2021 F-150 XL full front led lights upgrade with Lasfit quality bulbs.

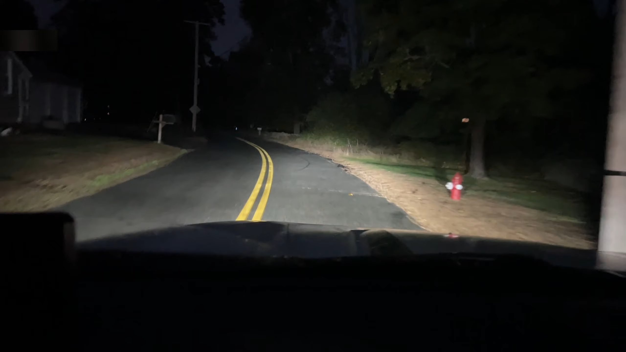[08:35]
all right ready high beams high beams extremely bright way way way better than stock